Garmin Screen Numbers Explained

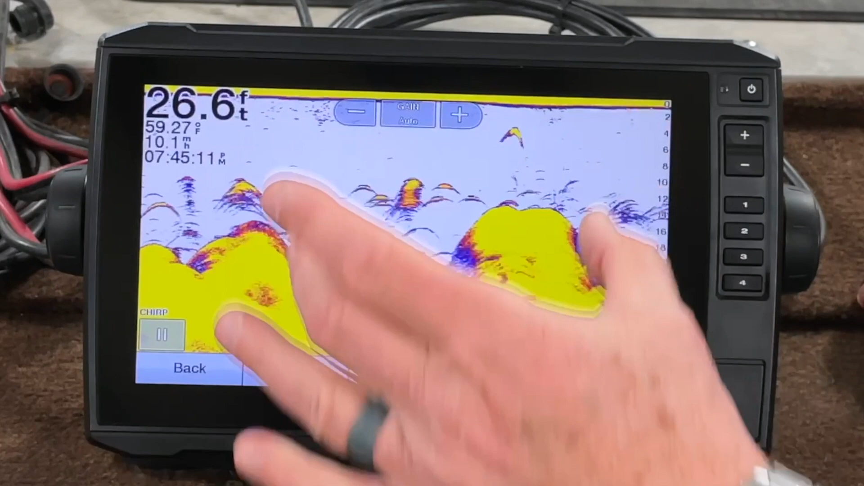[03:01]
On screen: depth 26.6 ft, water 59.27°F
or ribbons um so let's go over that a little bit
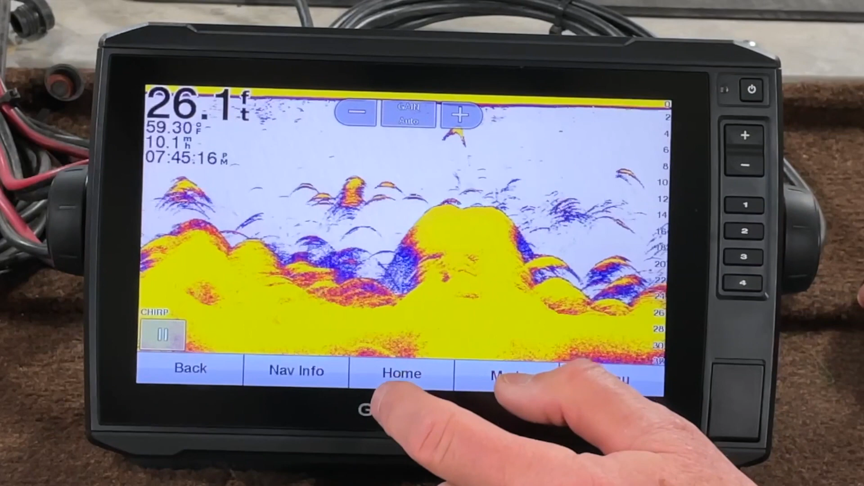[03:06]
On screen: depth 26.1 ft, water 59.30°F
so we're in our traditional go to menu edit
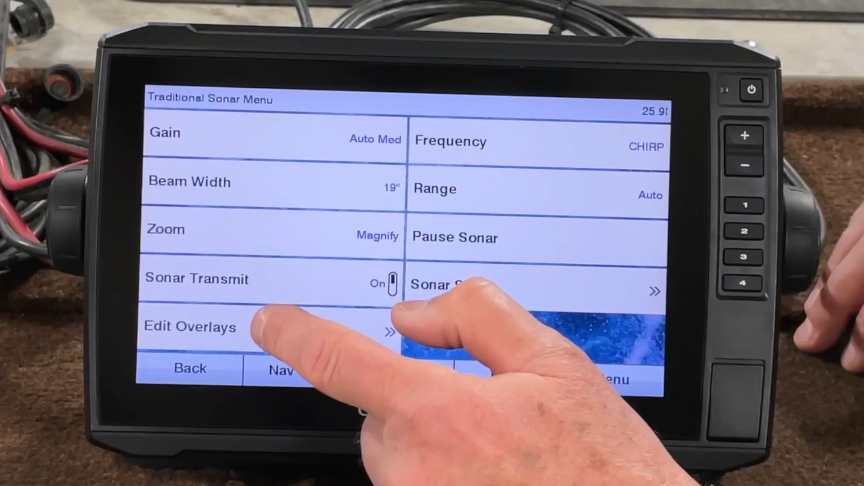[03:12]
overlays now navigation inset let's go ahead and turn that on
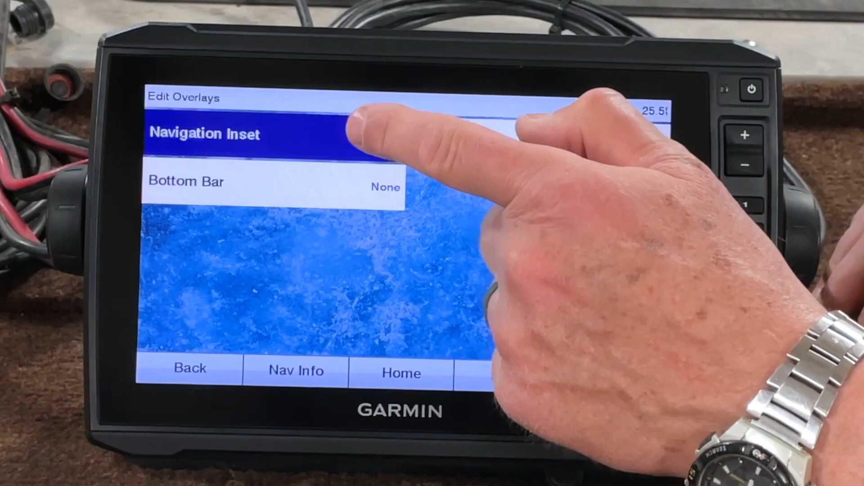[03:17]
or it goes to auto then we go
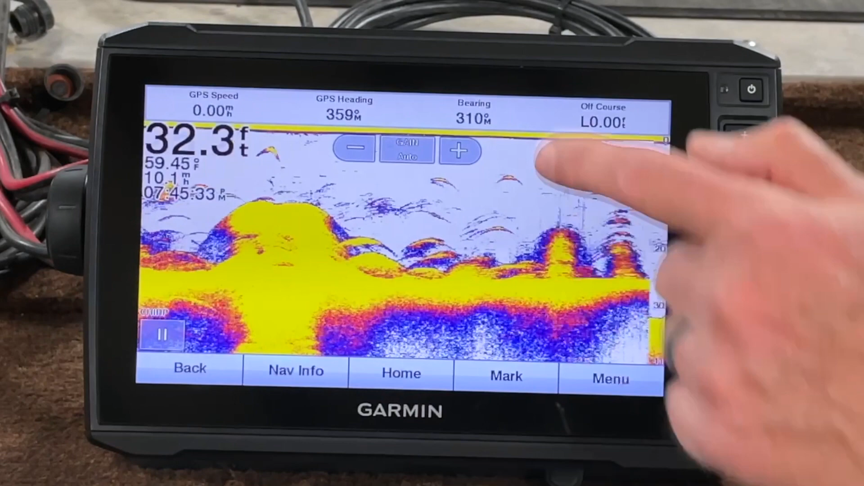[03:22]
On screen: depth 32.3 ft, water 59.45°F
back you can see it up here on top and it gives you your gps speed heading bearing bearing bearing and course so now that'll stay with you
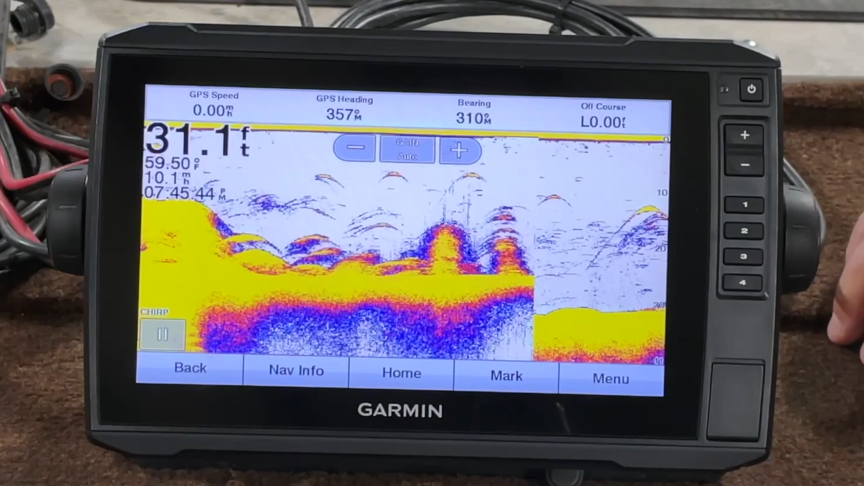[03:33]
On screen: depth 31.1 ft, water 59.50°F
all the way through it'll be on every screen every sonar screen
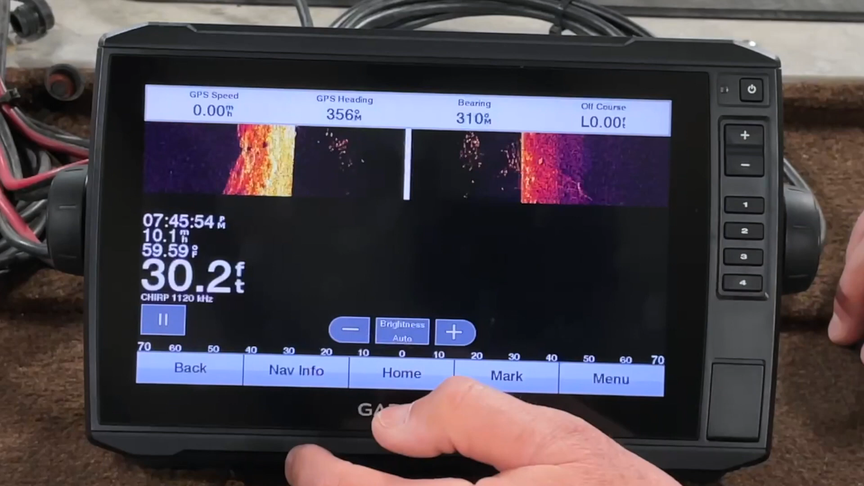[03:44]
On screen: depth 30.2 ft, water 59.59°F
and if i want to turn it off i can go no matter which screen i'm in i can go edit overlays turn
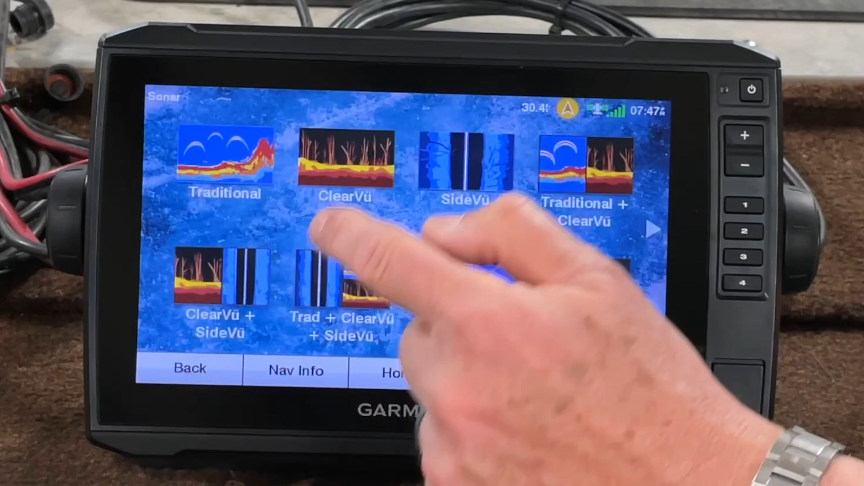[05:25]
and again they're on all the screens
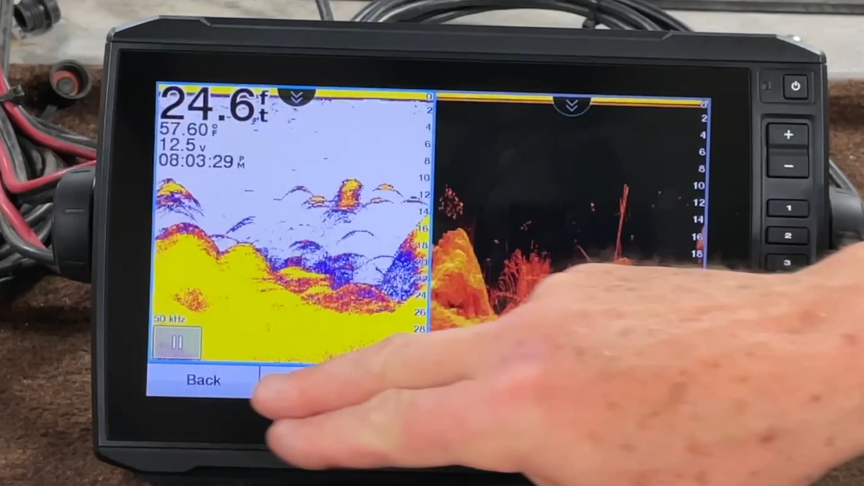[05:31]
On screen: depth 24.6 ft, water 57.60°F
no matter where i go any of your regular combos that you've built this is one i built i can go to menu configure combination
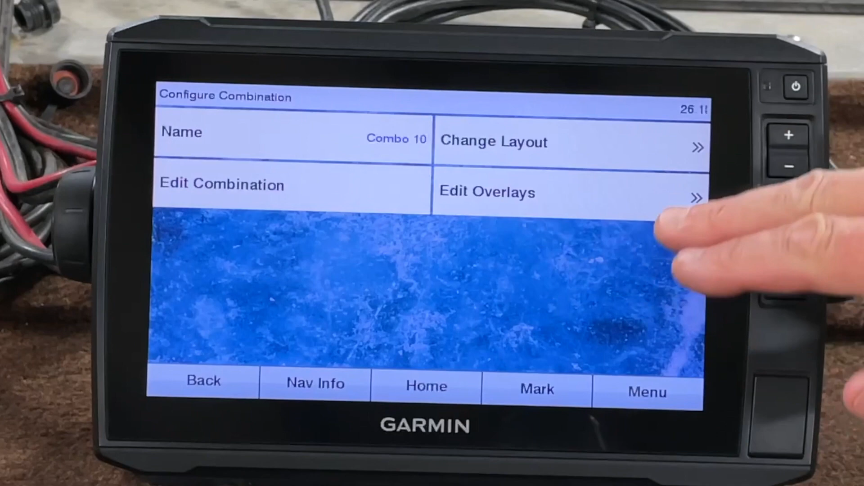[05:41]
and then i can edit overlays now i've got overlay numbers and i can show those and
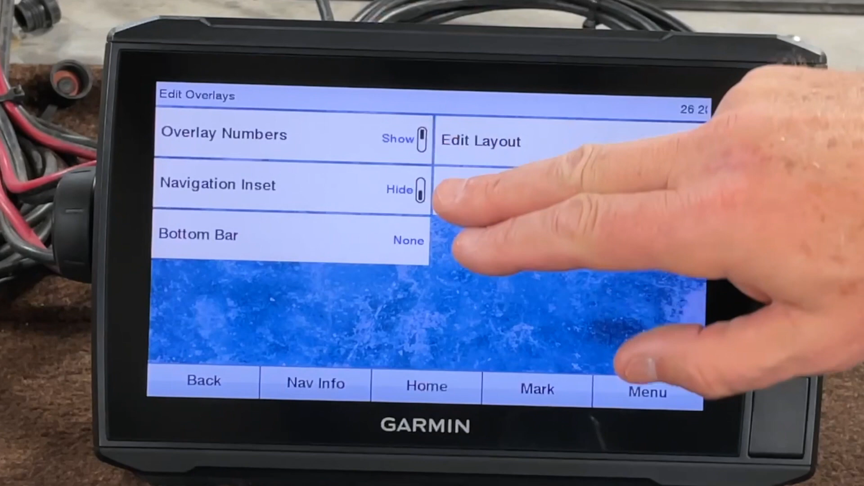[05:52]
the navigation inset so let's see what that looks like
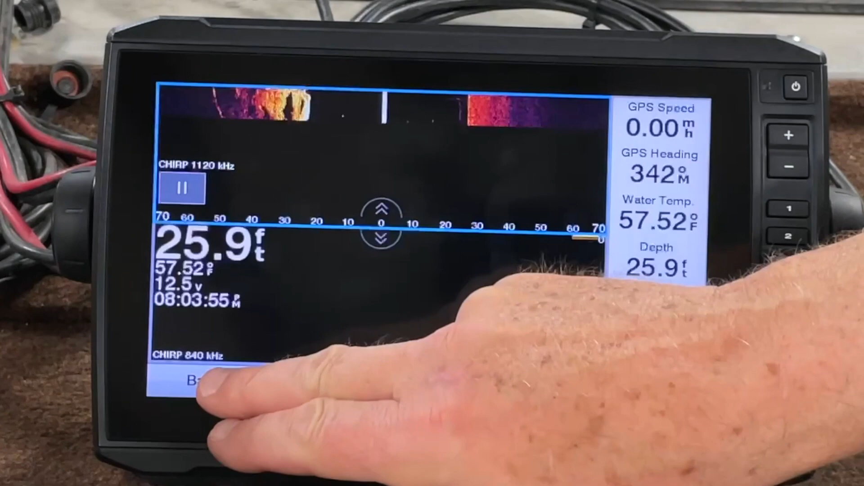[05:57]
On screen: depth 25.9 ft, water 57.52°F, speed 0.00 mph
now again you got this over here and these are kind of neat you can take and hold your finger on it and it'll let you change it to whatever you want you want to put on it so if i want temperature
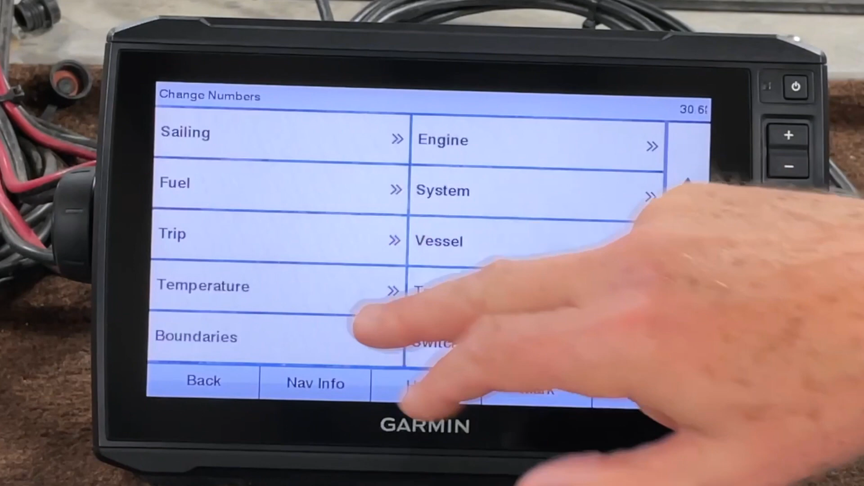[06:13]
and that probably changes i'm in simulator mode right now so probably i wouldn't have
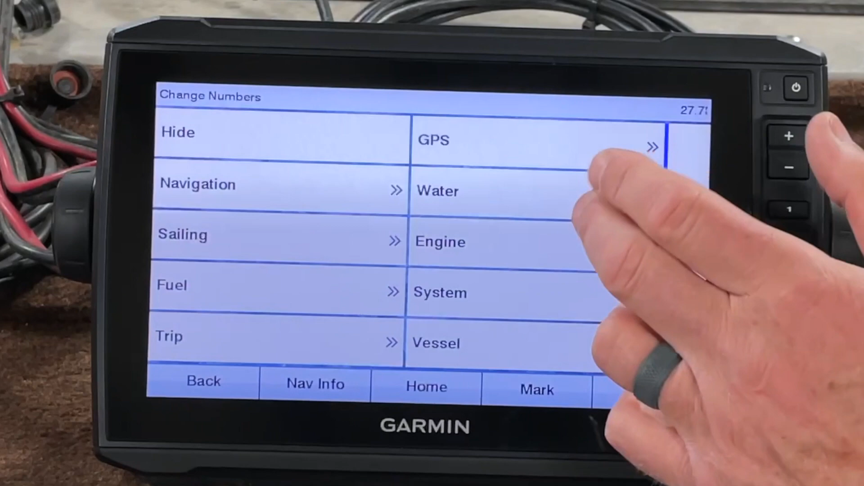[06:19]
all these options
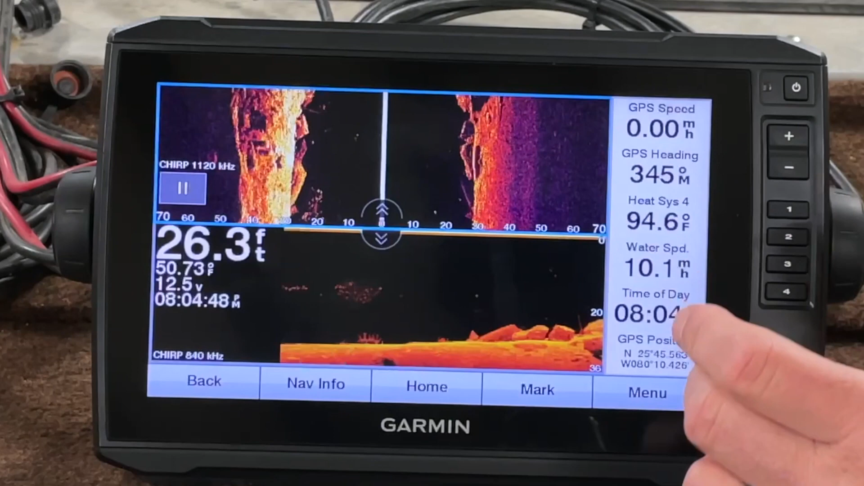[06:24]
On screen: depth 26.3 ft
if i were you know just hooked up to my regular
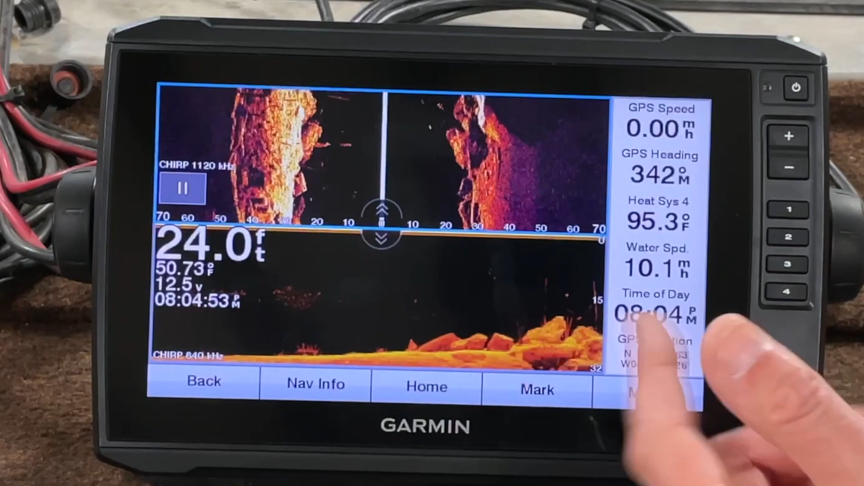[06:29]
On screen: depth 24.0 ft, water 50.73°F
but you got that in the combinations that you can configure if that shows up and you want to get rid of it